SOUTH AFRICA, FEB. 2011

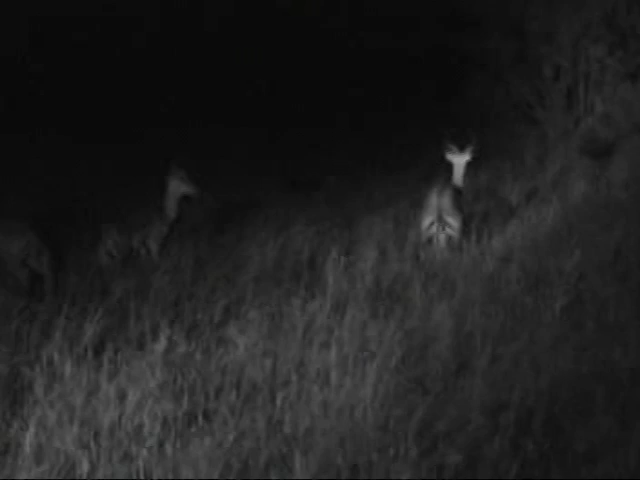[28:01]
He's confused by the light and yes. The shadow. Yes. Oh, yeah, maybe it's so beautiful.
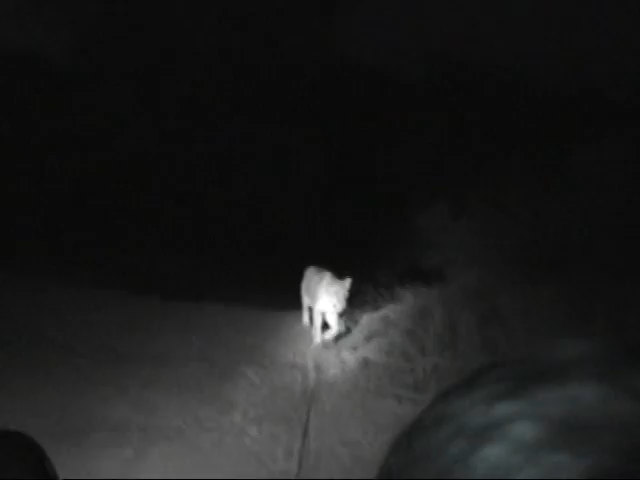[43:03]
One with a baby. Look at it, like 30.